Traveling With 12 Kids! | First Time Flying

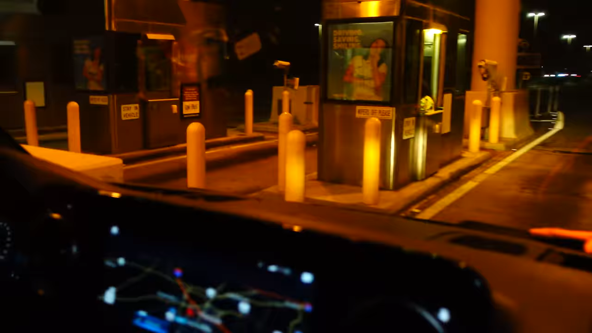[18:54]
It's a picture. Is there, no, there are people. There's people working toll roads. How much is it? You're my first toll I've ever been through.